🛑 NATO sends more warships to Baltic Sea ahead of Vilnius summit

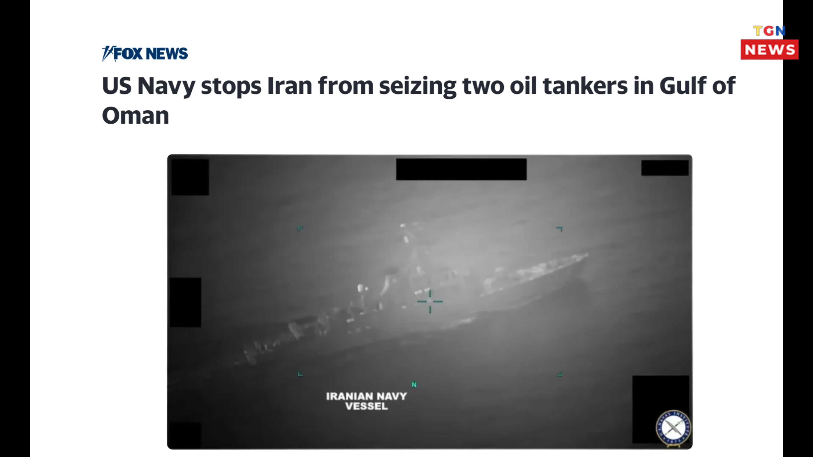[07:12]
The first seizure attempt on an oil tanker was thwarted by the arrival of the USS McFaul, while the second attack on a crude carrier was met with Iranian naval gunfire. The USS McFaul responded swiftly, causing the Iranian vessel to flee the scene. Despite rounds hitting the ship's hull, there were no casualties or significant damage. Iran's navy has become increasingly aggressive in the region, having attacked or seized around 20 merchant ships since 2021.